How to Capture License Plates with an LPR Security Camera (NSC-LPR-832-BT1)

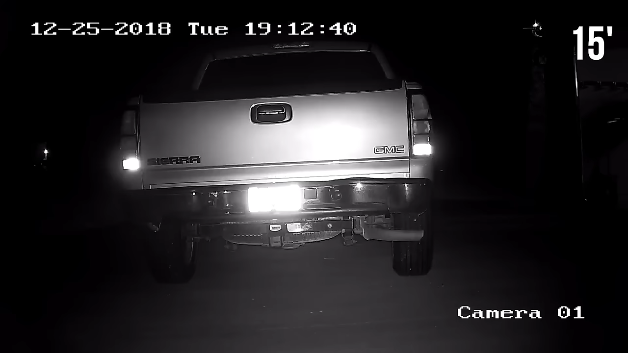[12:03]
the image there as you can see it really makes that license plate kind of stand out
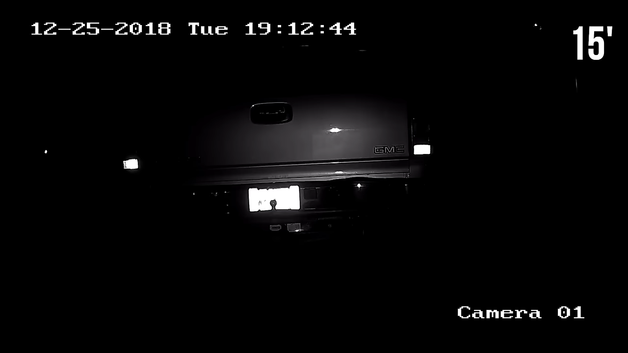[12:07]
still overexposed though at this 15 foot distance that really powerful infrared is overexposing it so I found
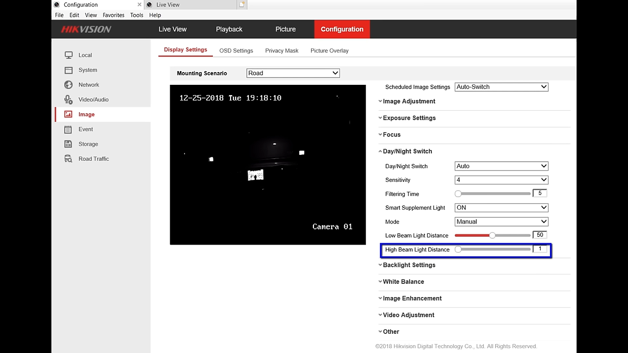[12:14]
a way you can actually if I'm changed the infrared power I lowered the high beam distance all the way down to the bottom
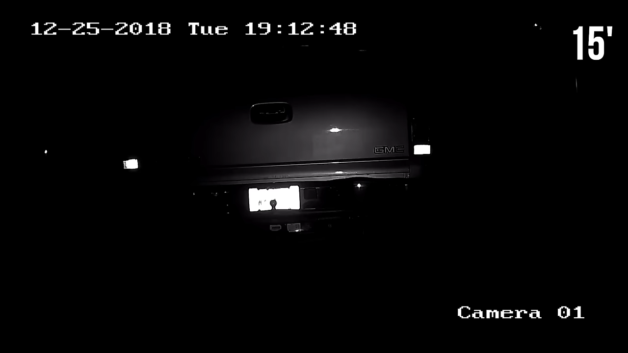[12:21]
once I did that here at this 15 foot distance as you can see it's gonna make those license plate numbers really pop once I lower that infrared power by the way I have this lens zoomed all the way out of this 15
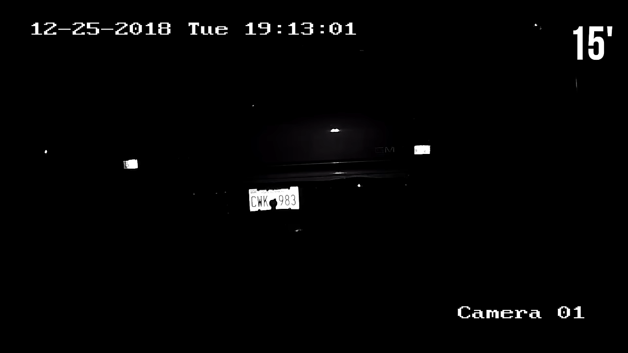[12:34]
foot distance here we are at 50 foot went ahead and changed the infrared settings back to auto again I didn't like it still a little overexposed